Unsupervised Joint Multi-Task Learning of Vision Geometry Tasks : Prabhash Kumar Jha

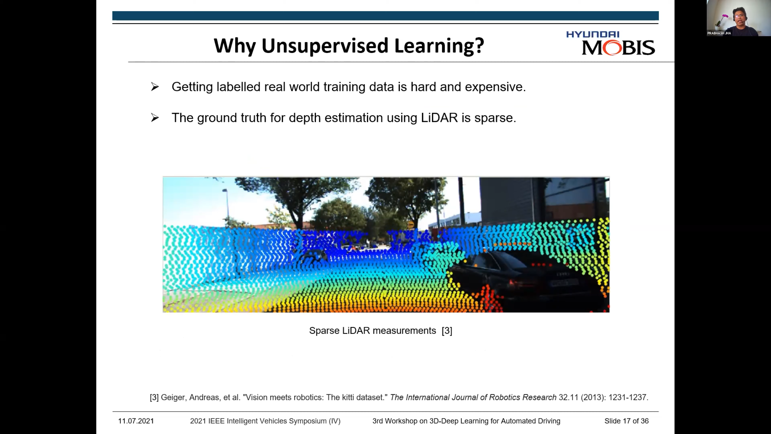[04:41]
we have LiDAR sensors, but we know that the estimate is quite sparse.